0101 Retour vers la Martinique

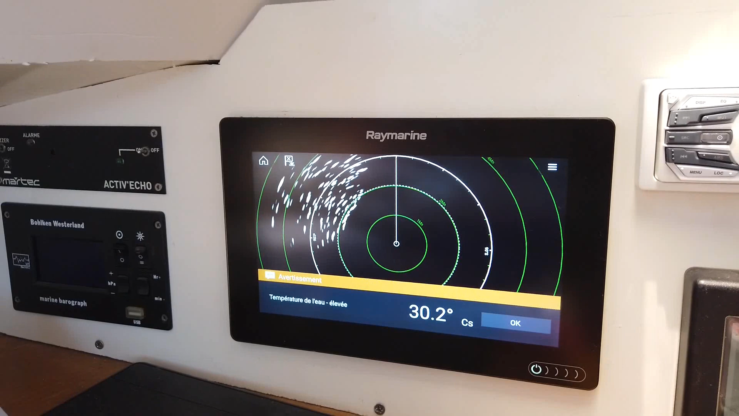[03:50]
30,3. Ça craint là. Je suis au pied du Mont Pelé. Alors j'espère que c'est pas lui qui se réveille.